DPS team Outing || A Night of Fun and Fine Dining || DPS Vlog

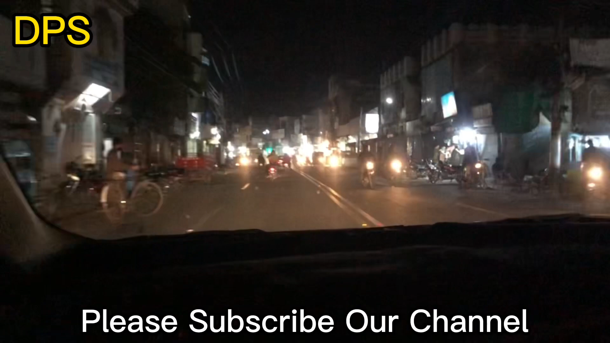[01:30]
دوستو ہم پہنچ گئے ہیں سیالکورٹ دوستو یہ پل پہ آگے ہیں اسٹیڈیم والا پل کہتے ہیں اسے اس پہ آگے ہیں اسٹیڈیم بن رہا ہے یہ ساتھ رومز بغیرہ آپ کو نظر آ رہے ہوں گے
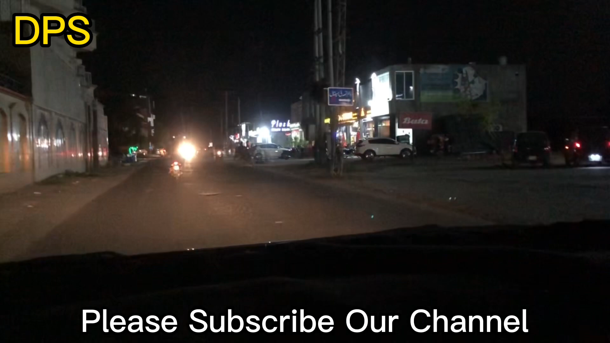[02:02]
دوستو یہ دیکھ رہے ہیں ادھر ہے زیکشن واری پوائنٹ بنیا ہے کھانے کے حوالے سے بڑا اچھا تو سوچا ہے کہ آئے ہیں سیالکورٹ
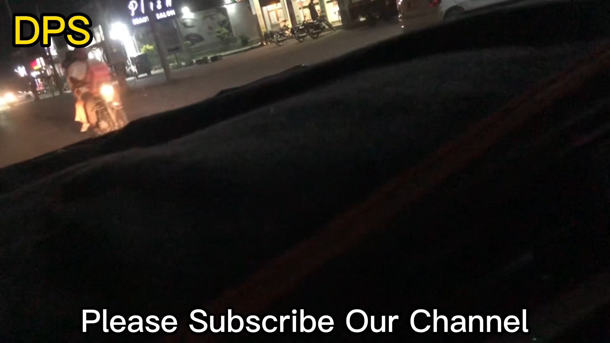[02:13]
سیالکورٹ آئے ہیں سباب سے تو چلو ادھر کھانا کھا لیں کھانا ان کا ٹیسٹ کرتے ہیں اس لیے ابھی ادھر آگئے ہیں زیکشن واری دیکھتے ہیں ادھر کی کیا صورتحال ہے